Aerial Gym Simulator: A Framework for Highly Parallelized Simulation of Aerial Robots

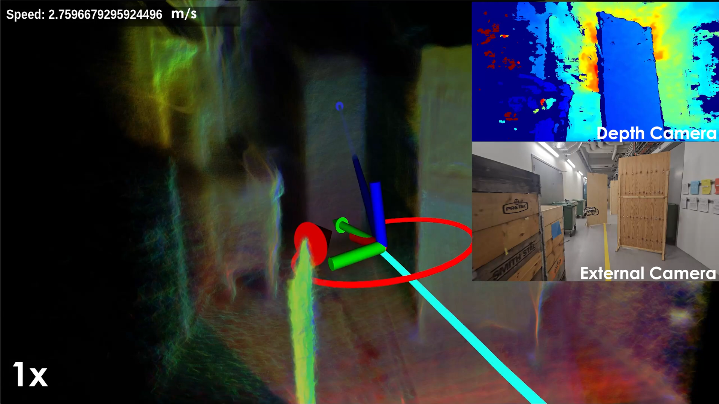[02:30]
The policy uses the robot's state and a compressed latent representation of the depth image to successfully navigate a cluttered corridor and reach the goal location in a real-world experiment.